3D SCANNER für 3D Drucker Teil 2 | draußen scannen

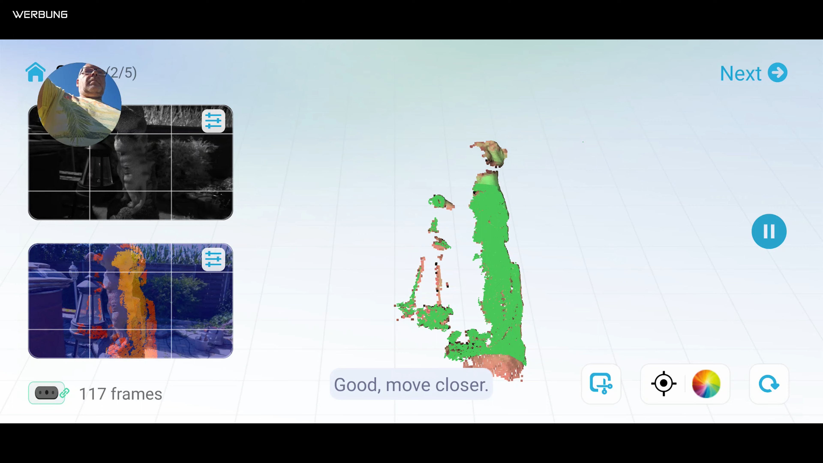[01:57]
da etwas die Helligkeit runterdrehen sollen, weil auf der Vorderseite von dem Modell war es doch schon arg hell und arg übersteuert.
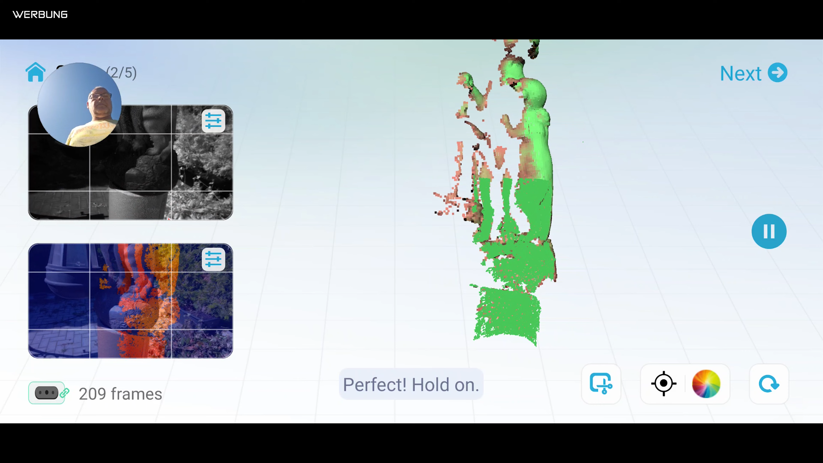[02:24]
Problematischer war nachher die Rückseite, weil die stand voll im Schatten. Und ja, da musste ich etwas öfter hoch und runter und nach rechts und nach links. Ja, und was ich wieder vergessen habe, ist natürlich oben der Kopf.
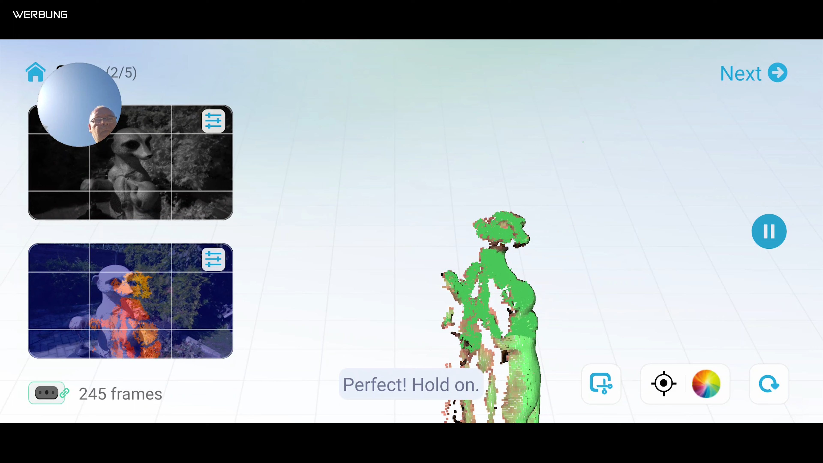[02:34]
Da hat er nachher, wenn es fertig ist, kleiner Spoiler-Alarm, hat er ein kleines Löschchen.
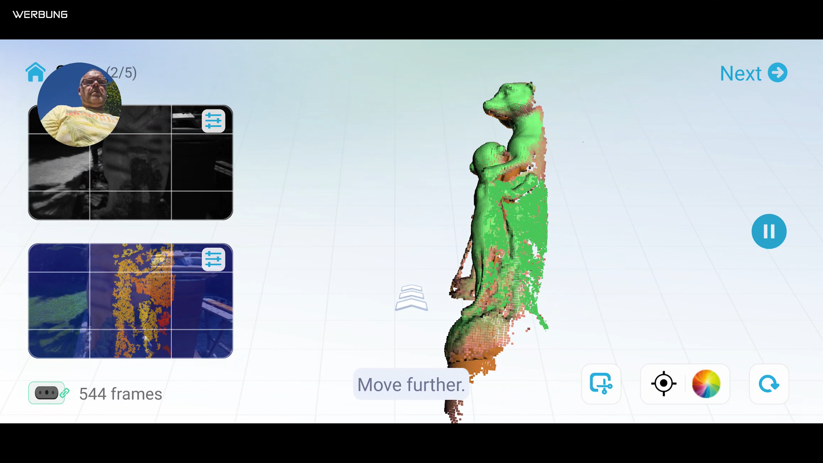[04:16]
Einfach ein Stückchen zurück wieder und er findet sofort wieder den Punkt, wo es weitergeht. Also das finde ich schon sehr gut gemacht.
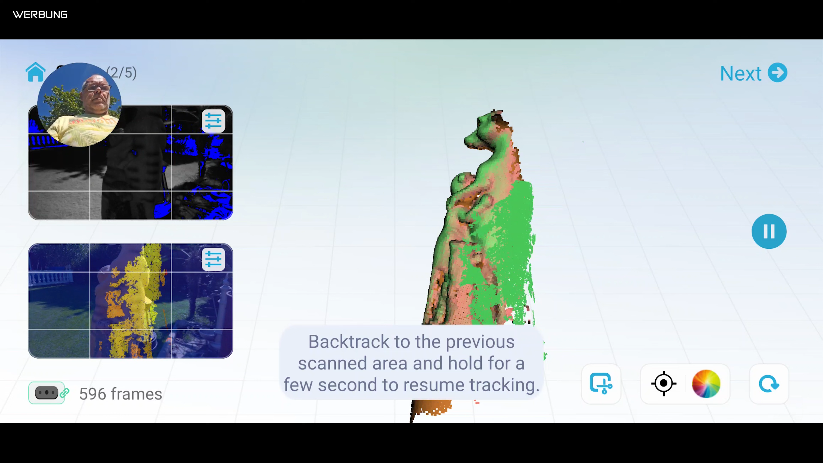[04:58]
Ja, und das ist jetzt die besagte Rückseite, wo sehr, sehr viel Schattenwurf ist. Und da hat er ein paar Probleme mehr. Also da verliert er öfter mal das Tracking.